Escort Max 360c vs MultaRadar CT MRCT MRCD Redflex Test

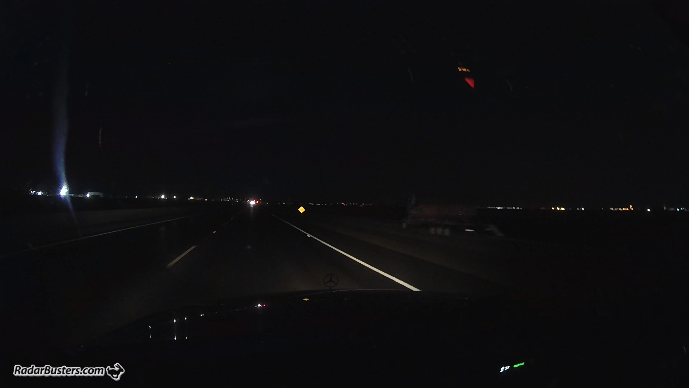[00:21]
We're going to be making our approach. We're picking up the Redflex system here at 24055 and we're heading towards the MRCT system up ahead here.